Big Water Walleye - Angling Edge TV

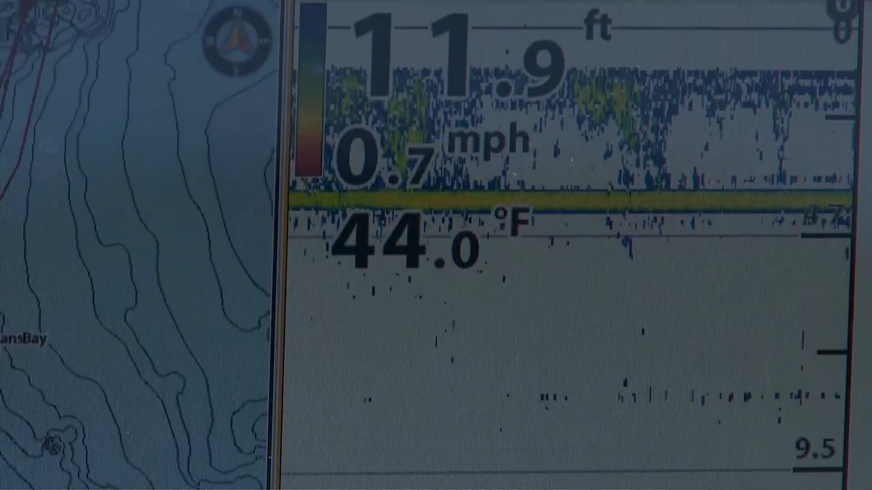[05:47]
On screen: depth 11.9 ft, water 44.0°F, speed 0.7 mph
The wind is kind of pushing down into this corner. You're starting to see more bait and everything.
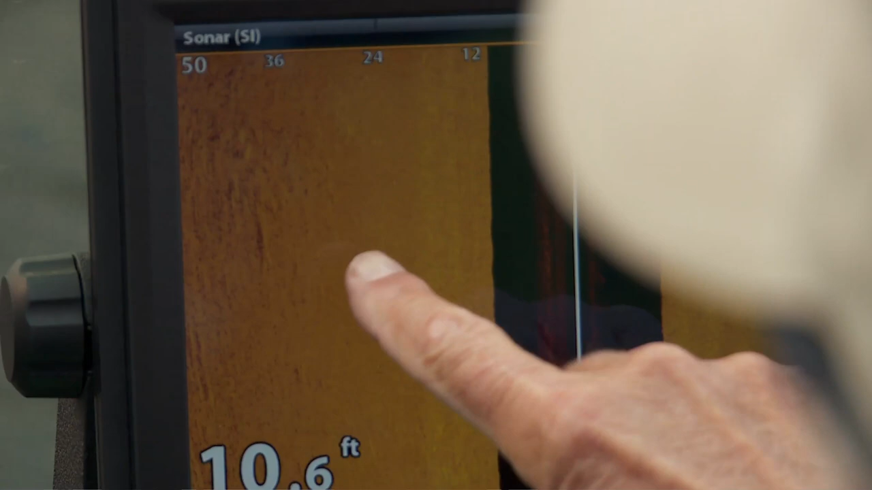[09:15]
On screen: depth 10.6 ft
See this area, gravel, a little bit bigger rock. You see this on the side imaging.
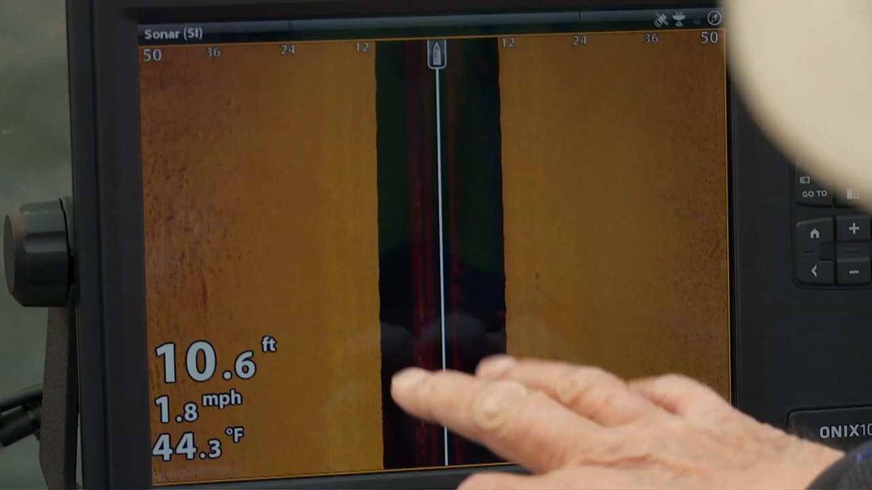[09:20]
On screen: depth 10.6 ft, water 44.3°F, speed 1.8 mph
Now these areas will be overgrown with weeds in summer. Weed beds will come over this.
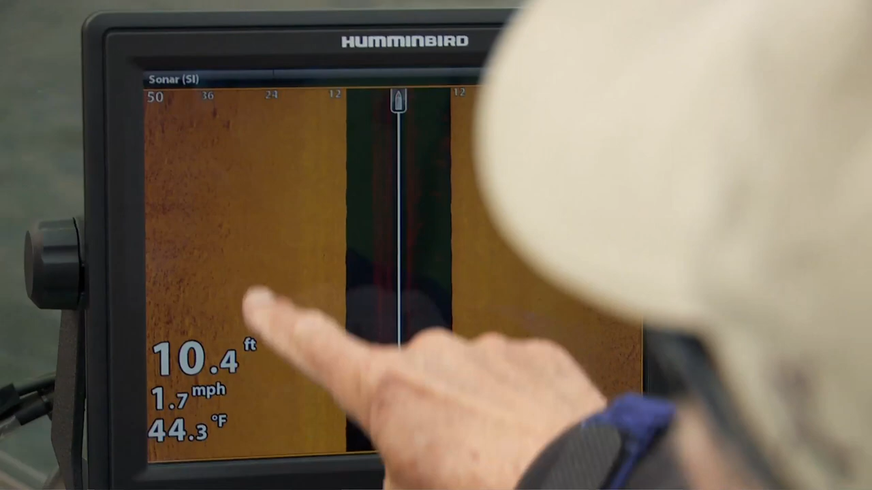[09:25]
On screen: depth 10.4 ft, water 44.3°F, speed 1.7 mph
But that gravelly stuff, like you're seeing in here, that's what you're making that contact on right now.
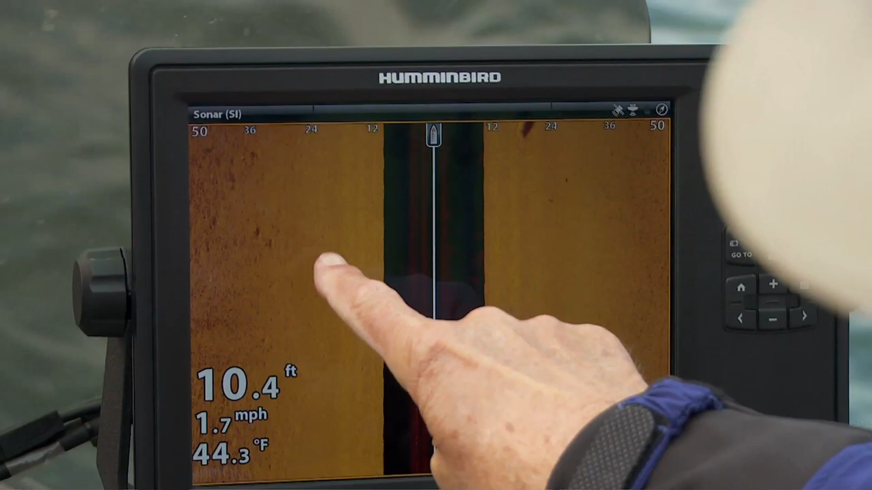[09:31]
On screen: depth 10.4 ft, water 44.3°F, speed 1.7 mph
This broken, gravelly little stuff like that. That's what those fish are using right now. This gravel, you see a few bigger rocks out here that looks like a barrel or something off to the side.
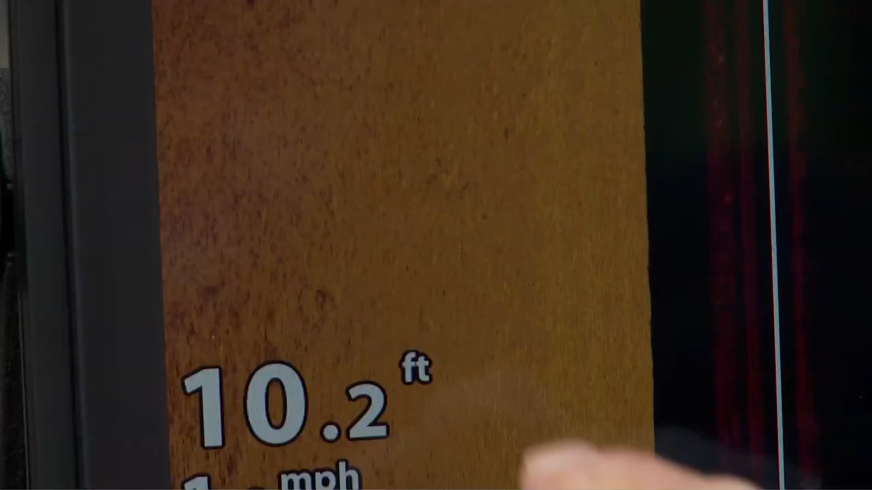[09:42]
On screen: depth 10.2 ft
But this is what he's dragging that jig through. And you got bait in there and you got your water temperature.
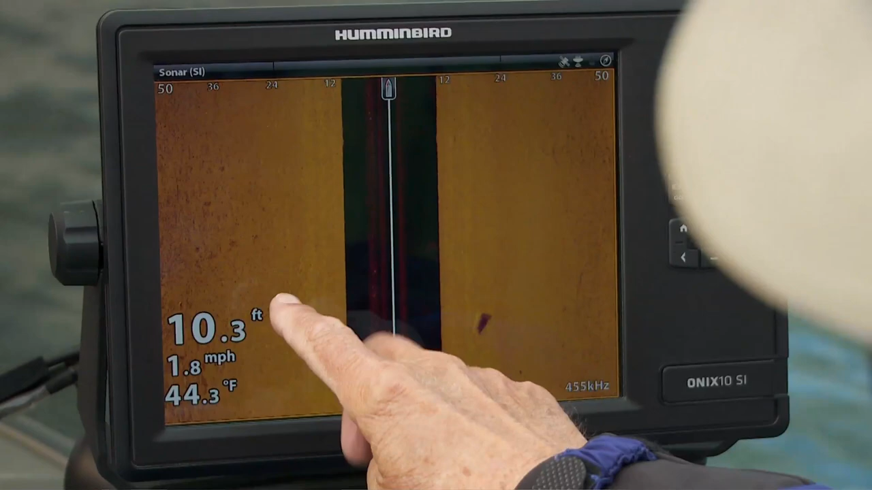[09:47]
On screen: depth 10.3 ft, water 44.3°F, speed 1.8 mph
And then weeds will be over that soon. It's not big rock, it's gravelly fish side and it'll be covered with leaves later.
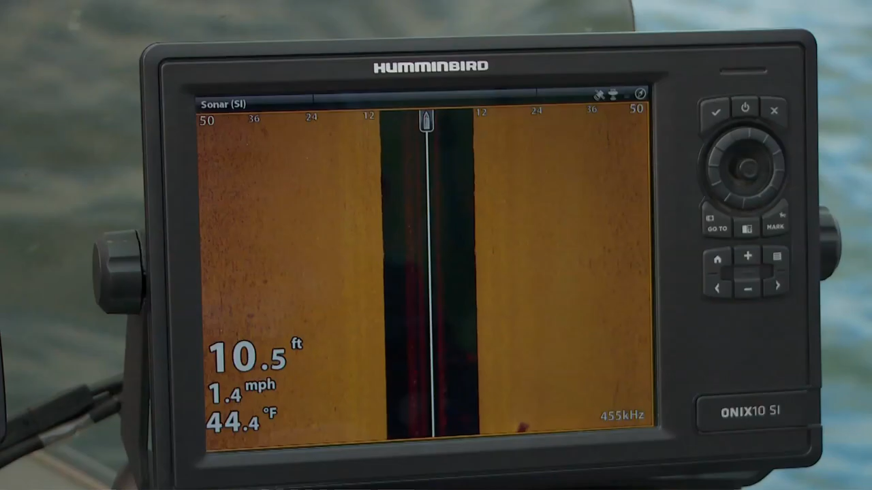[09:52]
On screen: depth 10.5 ft, water 44.4°F, speed 1.4 mph
That's what those fish are in.